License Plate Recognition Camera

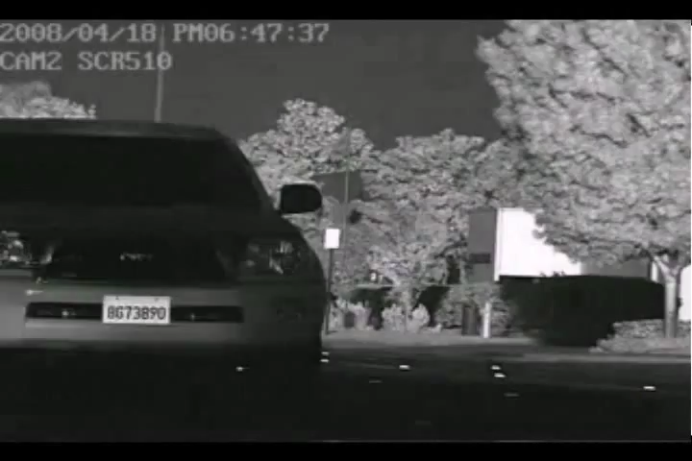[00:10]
This camera is designed for commercial applications and is capable of capturing license plate characters on vehicles moving at speeds up to 100 miles per hour.
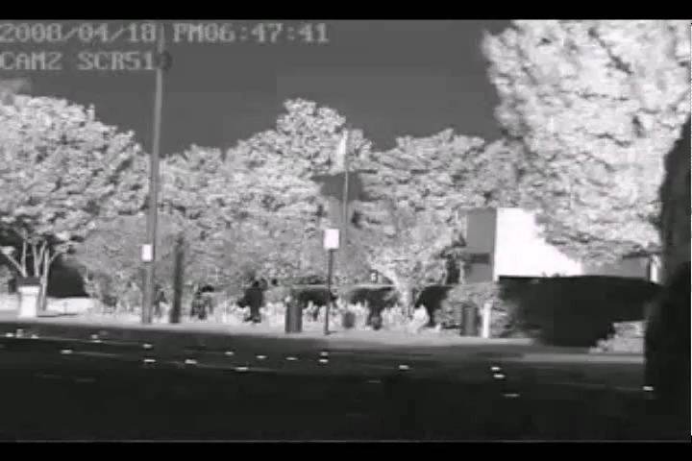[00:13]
The camera comes with a 75mm fixed lens and
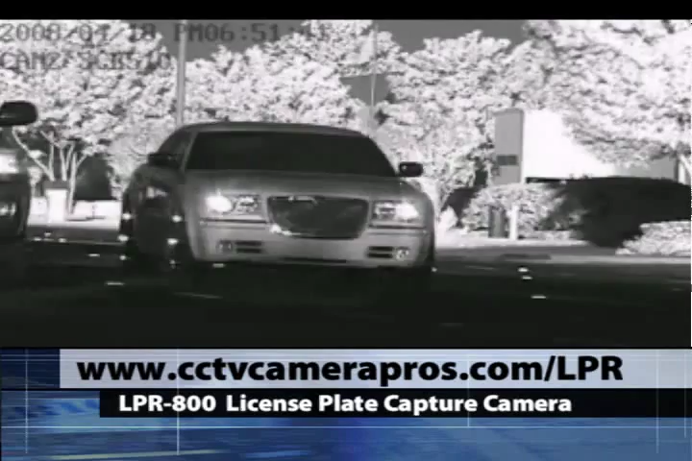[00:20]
is designed to be mounted between 75 and 100 feet away from the target traffic area.
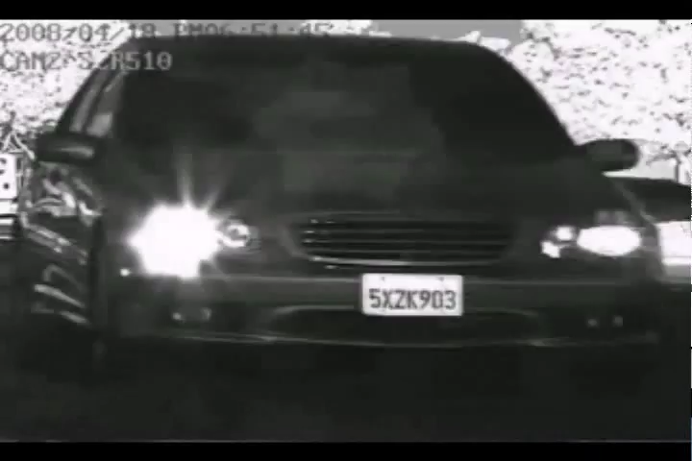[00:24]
CCTV Camera Pro's recommends using high resolution LPR
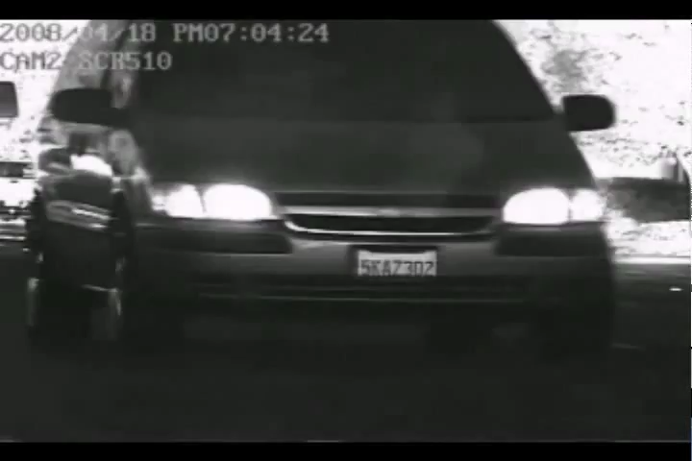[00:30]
cameras with higher end PC based DVRs such as GeoVision or Nuo. The LPR-800 is an infrared camera capable of recording video at 720 x 480 resolution at 30 frames per second.